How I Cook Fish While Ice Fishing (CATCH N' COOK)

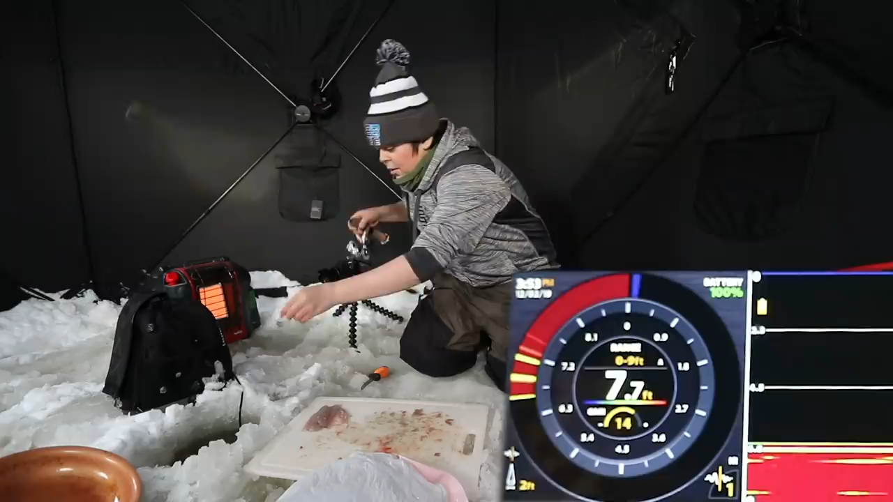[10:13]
On screen: depth 7.7 ft
one really quick let me drop this down there pound it on the spot just a little bit oh that thing flew up past me